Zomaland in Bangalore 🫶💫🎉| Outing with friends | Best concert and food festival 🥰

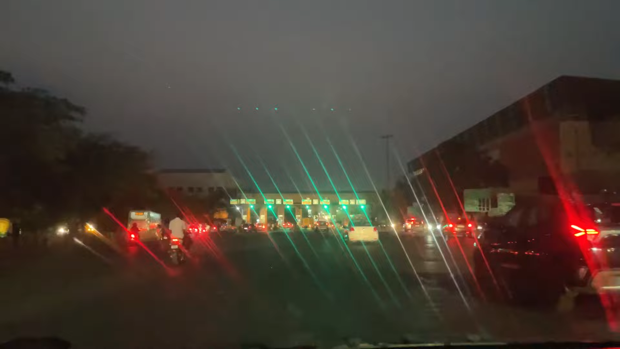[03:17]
हियर आप तो लेफ्ट साइड में देख ही पा रहे हो, पूरा लाइटिंग वाइटिंग चल रहा है।
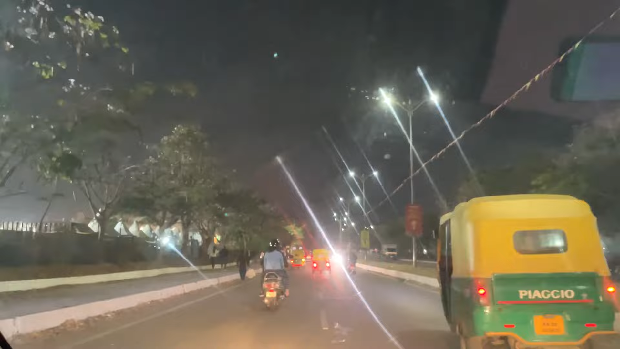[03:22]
लाइक ज़ोमैलैंड का एरिया में हम लोग पहुँच गए हैं, नाइस ग्राउंड में हम लोग पहुँच गए हैं फाइनली।